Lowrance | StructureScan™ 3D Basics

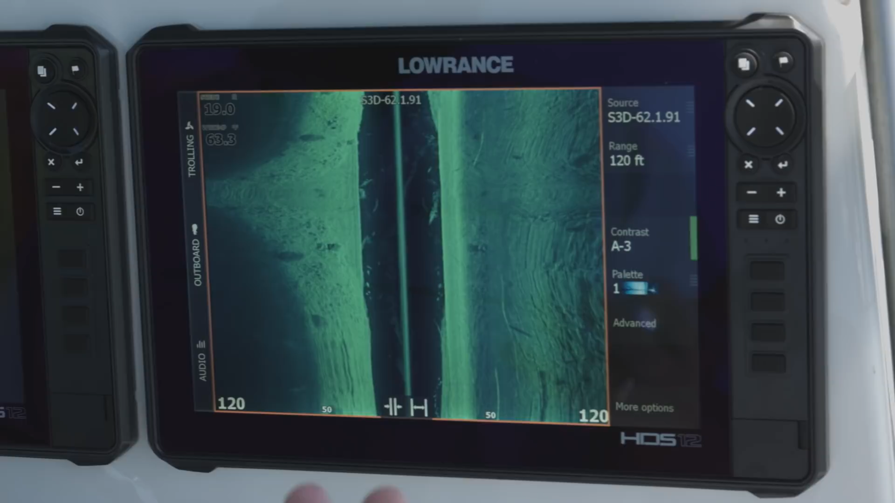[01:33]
And it gives you that 3D look of what's going on under your boat in the water. And here we are. We're looking at Structure Scan 3D. You can see whenever you've got the module up, it says S3D on the top of your screen so that you know you're using your source of your Structure Scan 3D module. The range right now is set on 120 feet, but we could kick it all the way out to 600 feet.
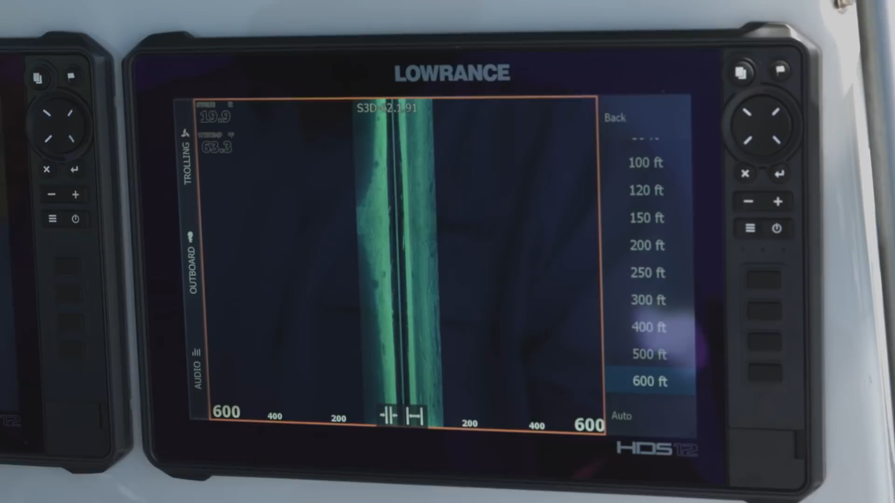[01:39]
Again, it's going to fill up a lot of screen.
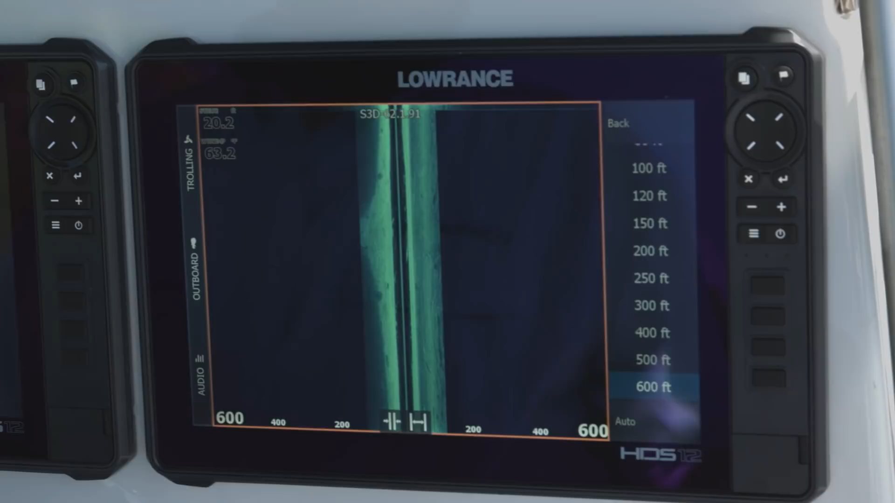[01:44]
The thing is, is the further you range it out, the longer it takes those pings to get back. So sometimes that will affect your scroll speed.
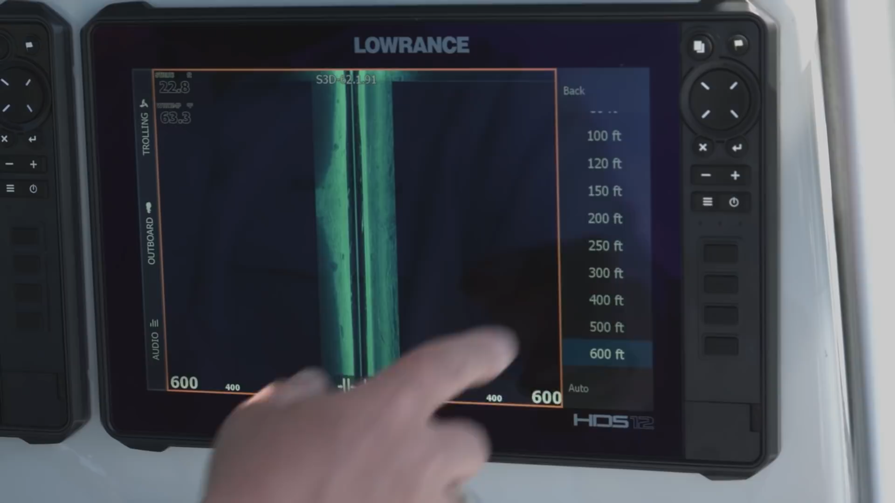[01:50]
So again, I always like to use it just in whatever range that's best for what I'm trying to do. So we're in a 120 foot range here. You can see the clarity that we're getting out there. We get really great clarity on this. And again, we talk about color palettes and stuff. People always ask what's the best color palette to use.
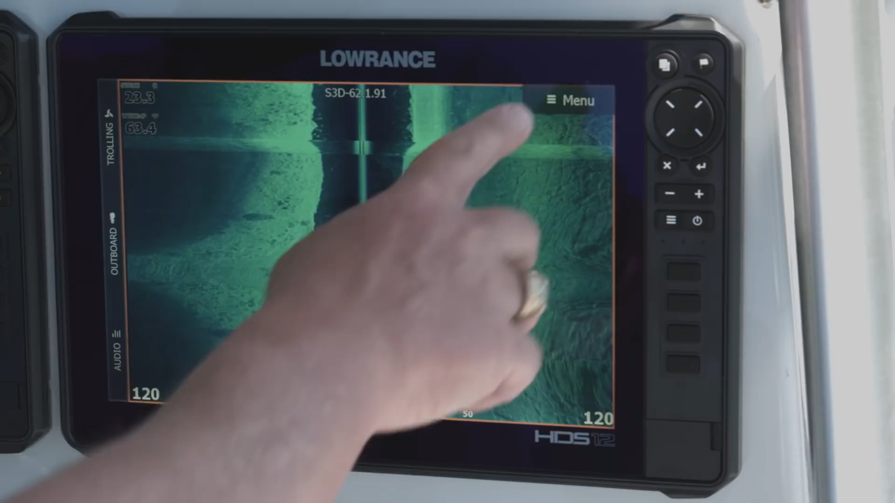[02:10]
It's going to be a personal preference on that. So we go into the palette, like here's what it looks like with the number two palette. Again, it's a really great daylight viewable palette. And for most people, that's what they need to figure out. Which one looks best for them in the daylight?
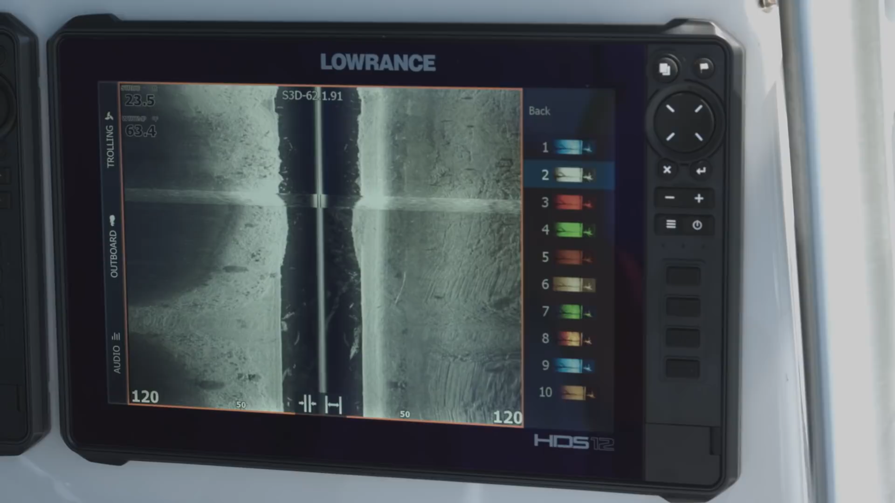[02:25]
Because what looks good to my eyes in the daylight may not look good to your eyes in the daylight.
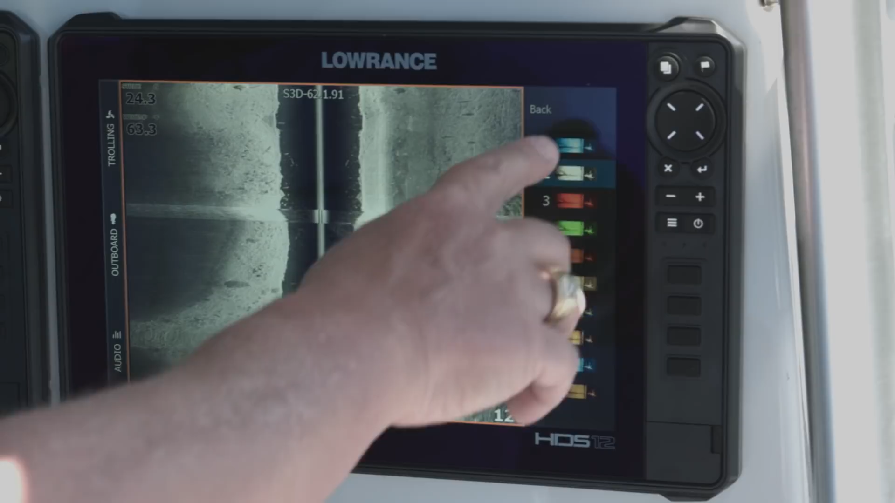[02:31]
So a lot of times, I just really like this number one palette. So I use it most of the time.
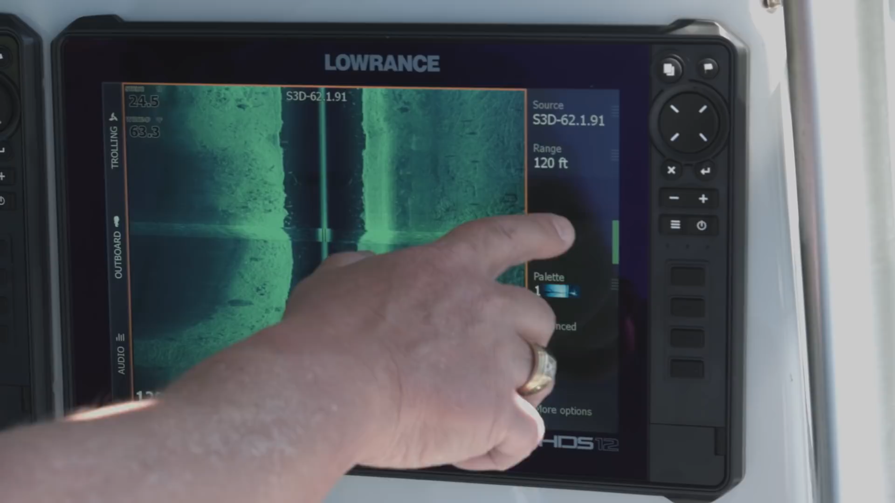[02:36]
And we'll talk about the contrast. So contrast, think of that as energy or power that you're putting into the water.
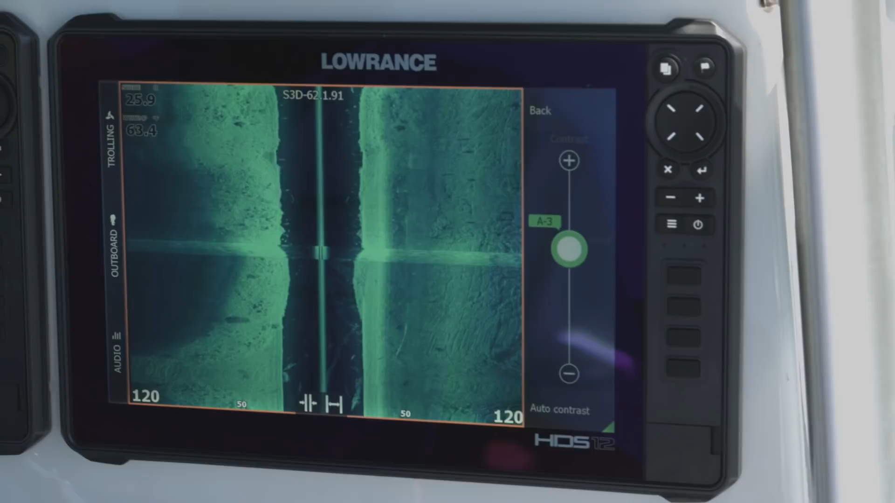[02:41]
So the more energy you put in the water, so if we turn it up, you can see it really quickly and easily blows out and if you turn it down, it gets a little bit darker.
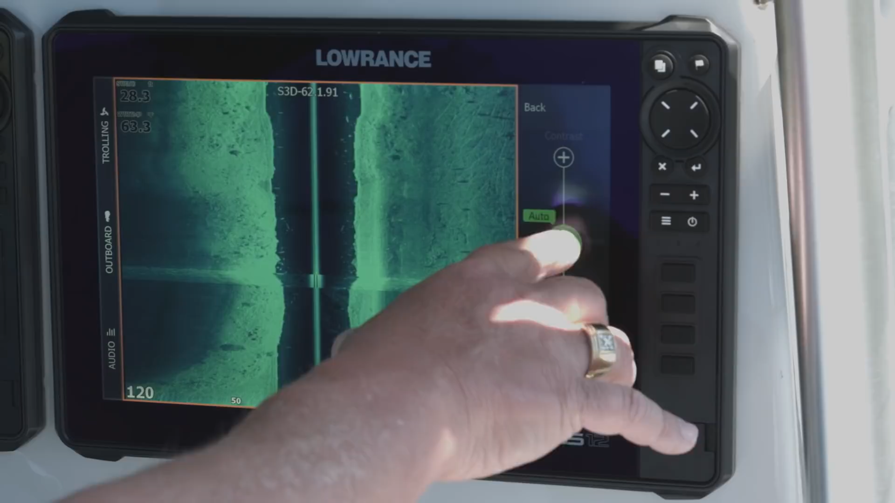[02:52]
And for some people, it's a little bit easier to see. Now usually when I'm using it, especially in the range we're in, we're in 28 feet of water. So I usually, I still leave it in auto, but I just back it down a little bit so it's not putting quite as much power into the water.
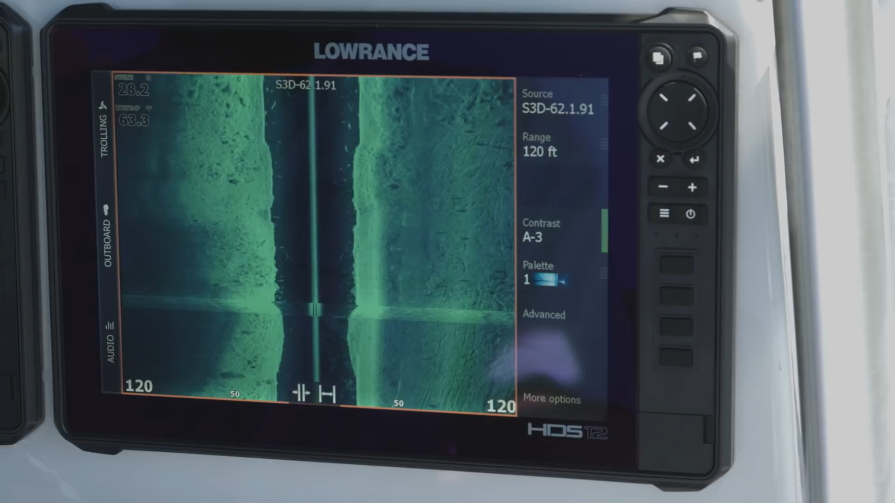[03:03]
The other thing with the StructureScan 3D module is you also have the downscan imaging. So as you can see here, we're using fish reveal. Now some people may ask, what's this line on the bottom here? Well with my fish reveal, my 2D transducer and my StructureScan 3D transducer, they're sitting a little bit differently in height.
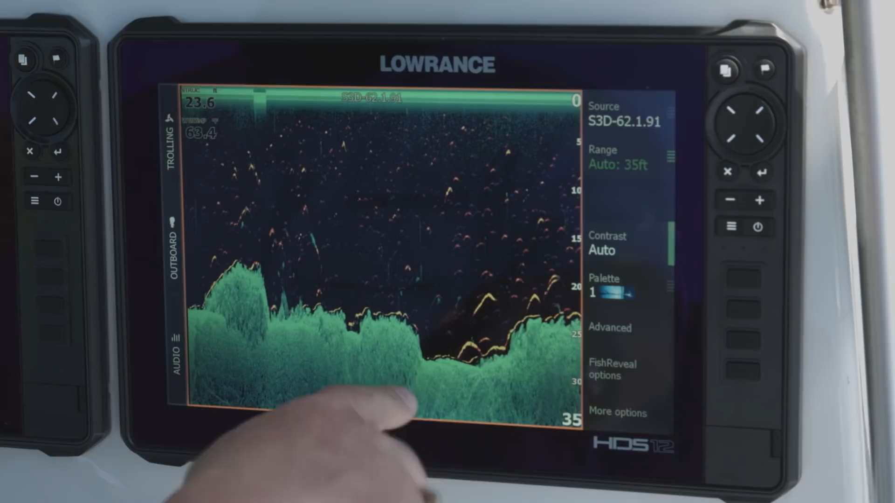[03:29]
So that's why sometimes I'll get this line along the bottom because my 2D transducer is reading this as the bottom
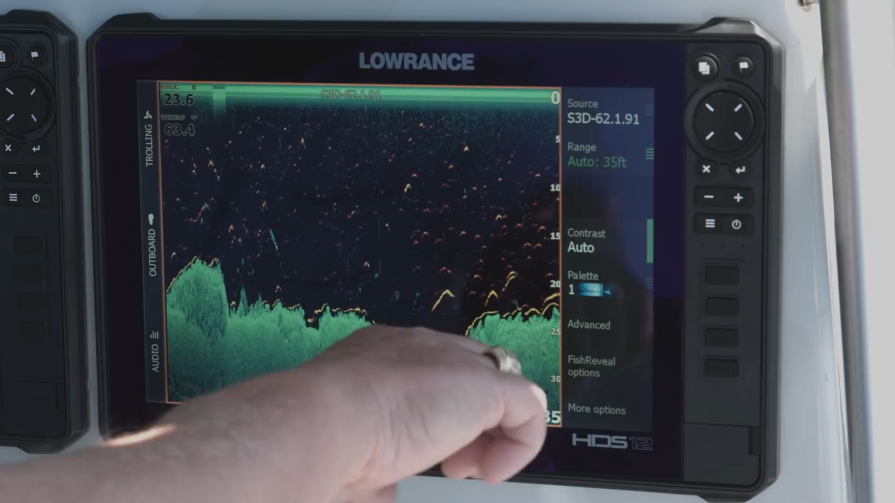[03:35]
and my StructureScan 3D transducer is reading it just a little bit deeper because it sits up a little bit higher.
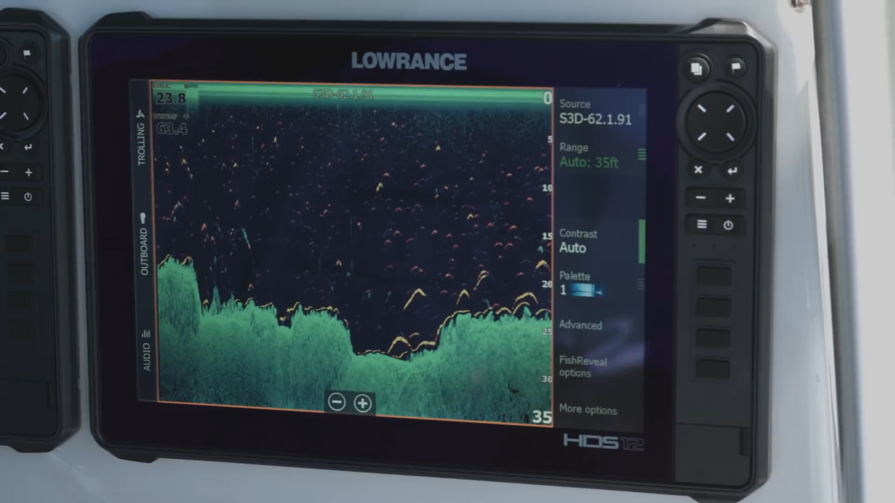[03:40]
But again, we're using fish reveal here. The contrast works the same with the downscan as it does with the side scan.
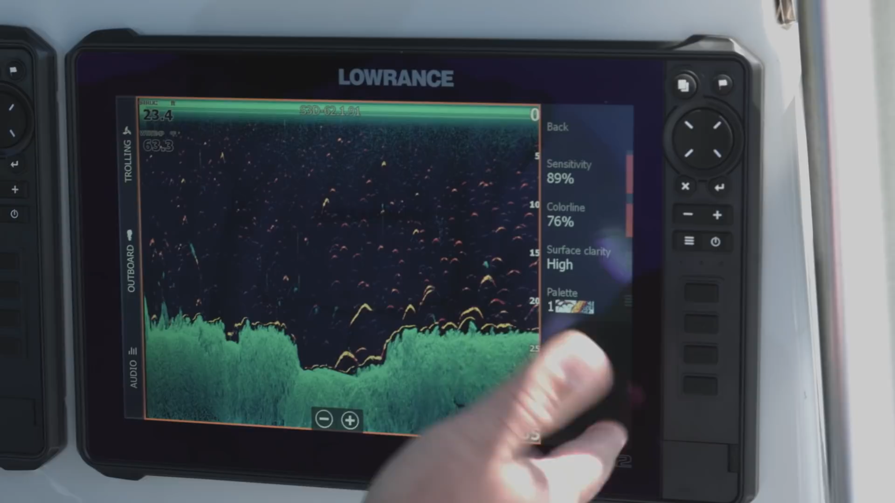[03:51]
And then you can turn your, you can change your sensitivity on your fish reveal options. Changing your sensitivity obviously puts more power in the water and things like that. The other thing you can do is you can go to more options and here's
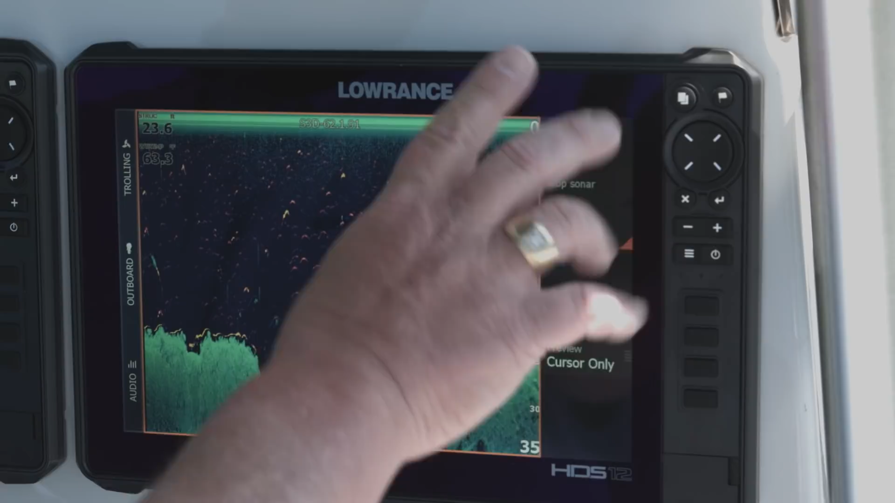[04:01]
where you can turn fish reveal off if you decide you don't want to use it.
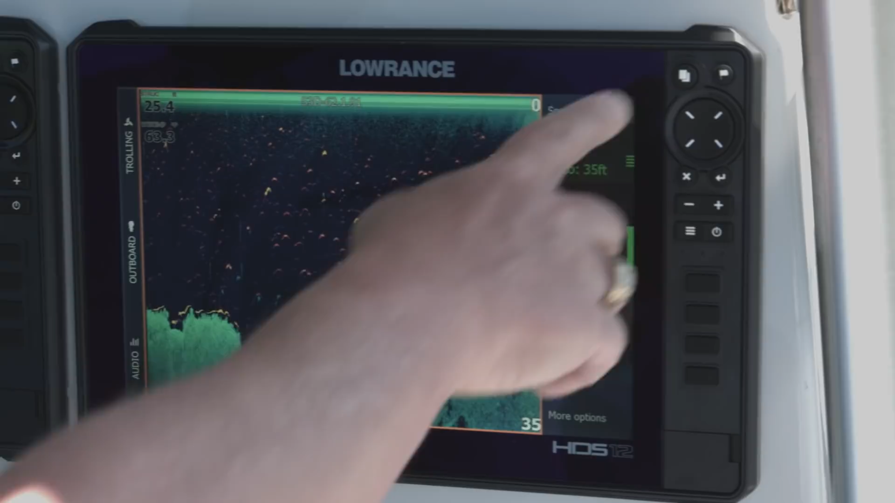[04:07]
So now the one thing that the StructureScan 3D transducer can do that none of the other